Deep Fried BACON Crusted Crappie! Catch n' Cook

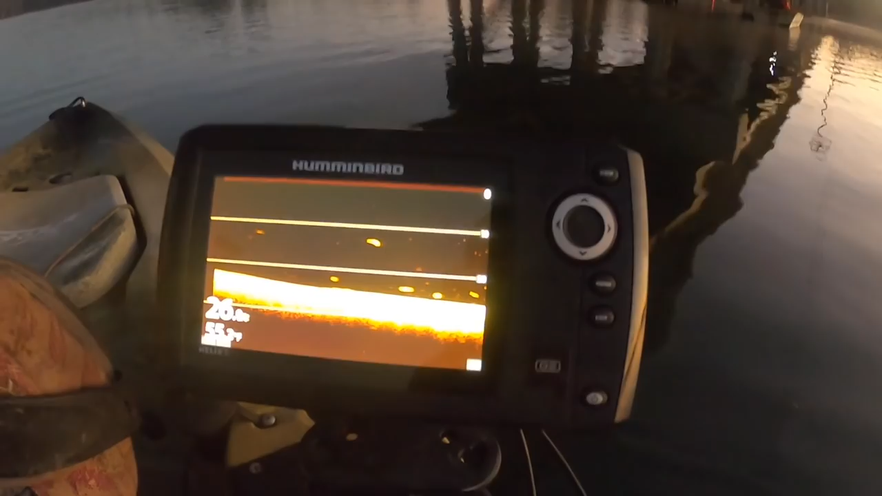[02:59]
down imaging to see if I can see any schools.
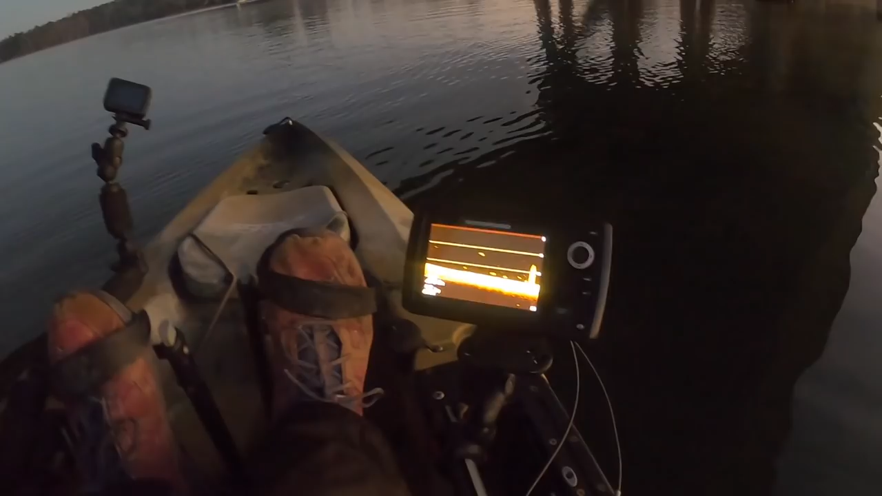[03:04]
This is really the first time I've been using the down imaging. I always use my 2D sonar, and I just haven't really taken the time to really learn and kind of familiarize myself with the down imaging, but it's super helpful.
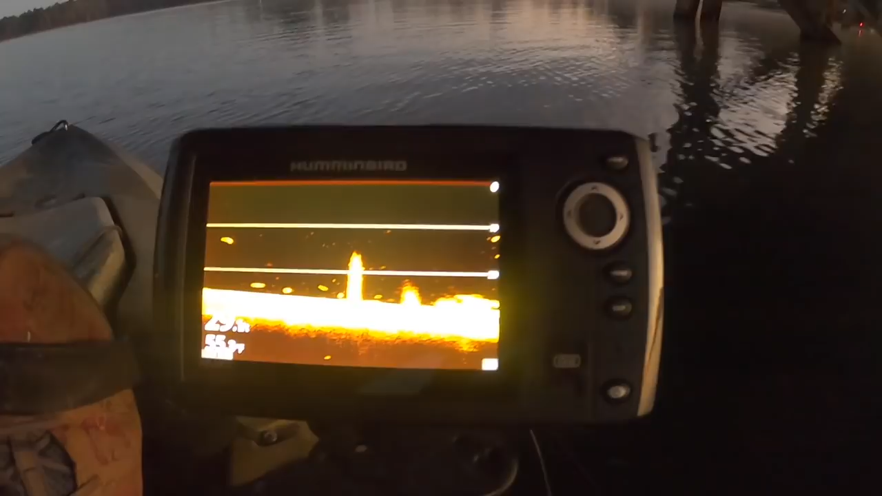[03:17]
Especially when you're looking for schools of crappie. And if I can see this right here, I've got pilings right there. That's from the bridge.
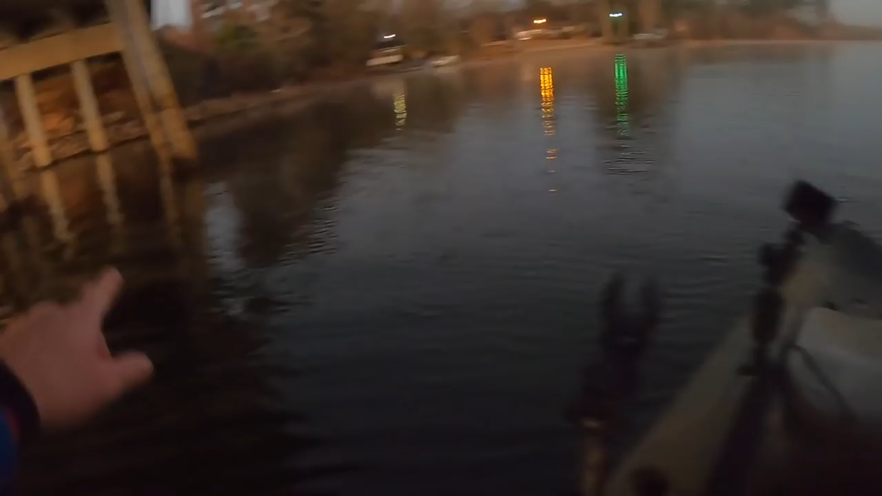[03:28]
And just kind of learning how to read all this now. We've got price and bait right down there, looks like to me.
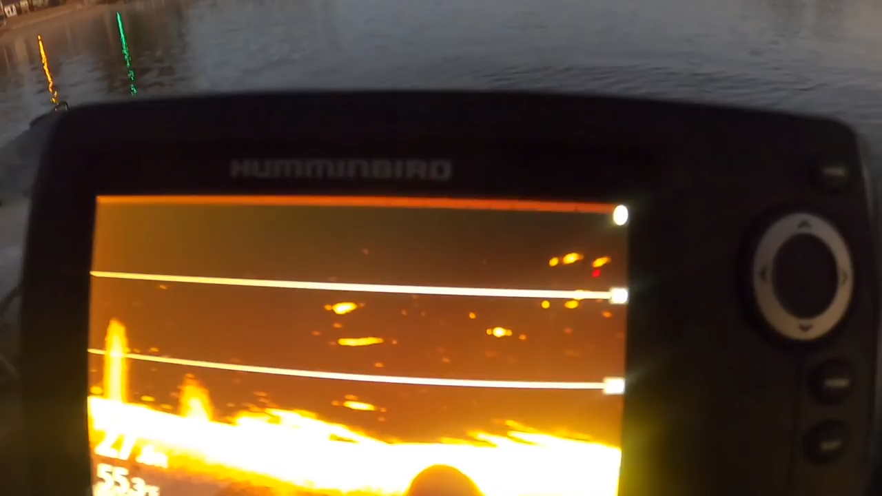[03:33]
Now, there you go. We might have a few crappie hanging up right there.
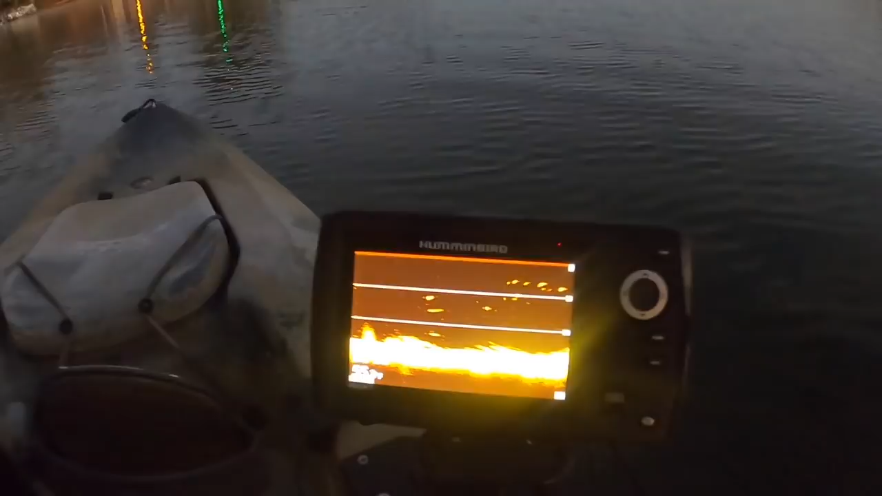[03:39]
Just keeping an eye out, waiting to see if we see some schools. We should be able to see some here. Let's cruise over here. You can see right down here. See that? See all that right there?
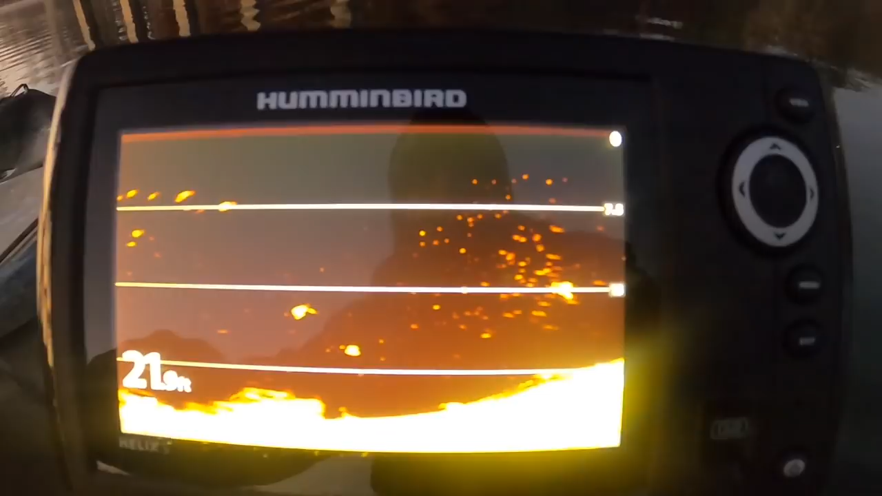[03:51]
That's probably brim, would be my guess for how small those are showing up on the screen.
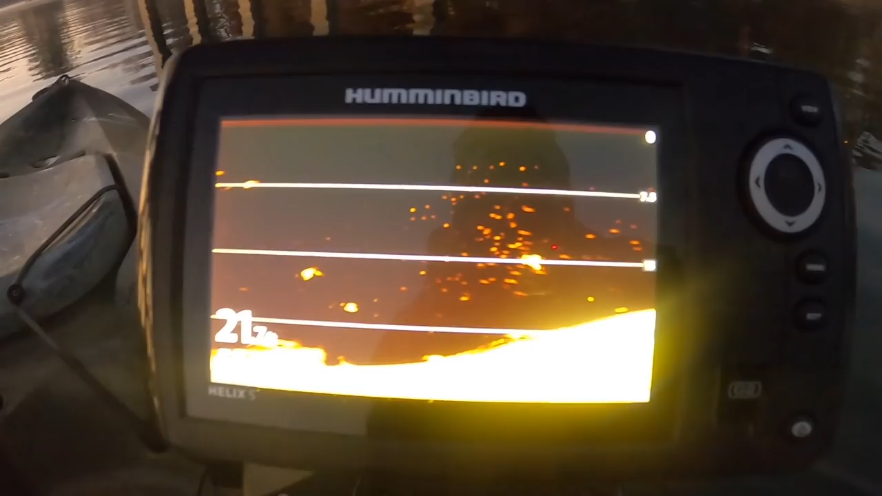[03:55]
I'm looking for a little bit bigger markings on the screen.
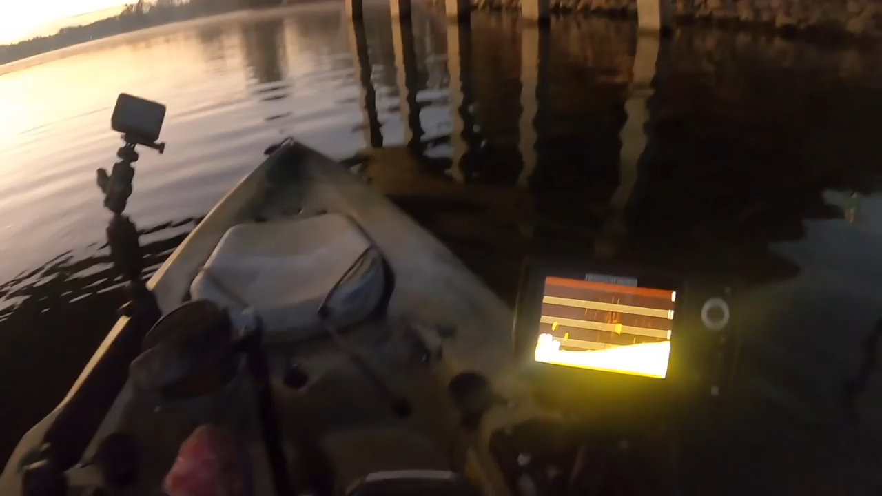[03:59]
Okay, here we go. Right here. Look at that. See right there? I'll bet you money that's a little school of crappie right there.
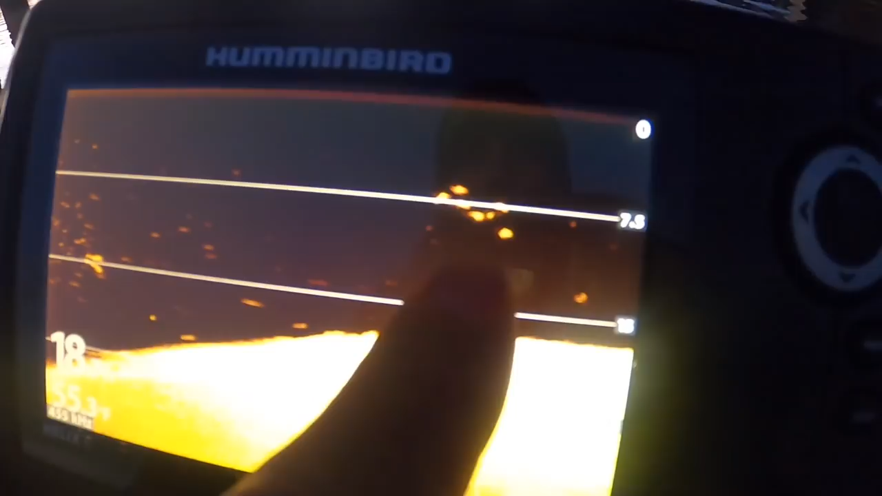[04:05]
That's much bigger than what we're seeing over there. Guarantee it looks like there are about 7 or 8 of them stacked right in there.
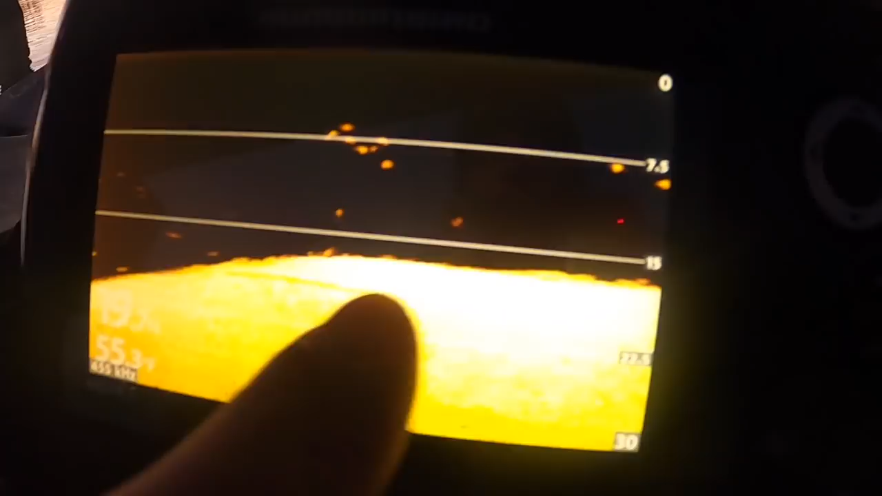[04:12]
Oh, look there. Okay, there are a few more right there. Oh yeah, there we go. There's a nice little pod.
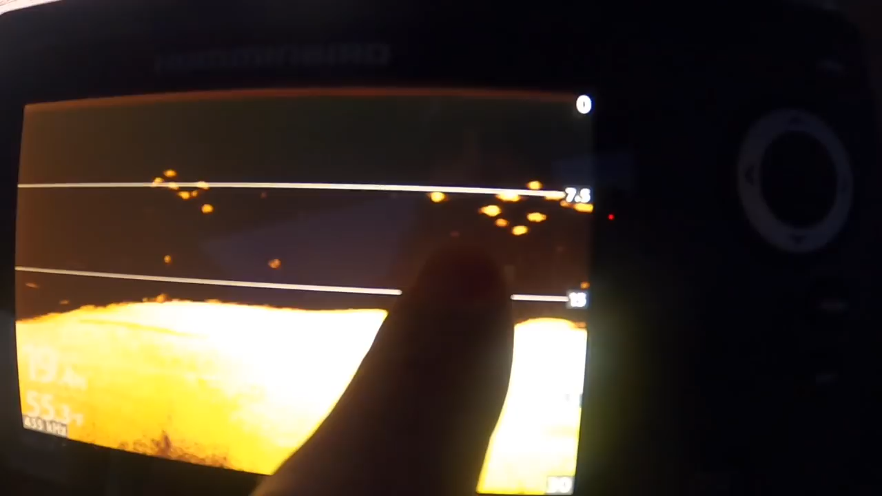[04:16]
Definitely a nice little pod of them right there. So now, we just have to see if we can get them to bite.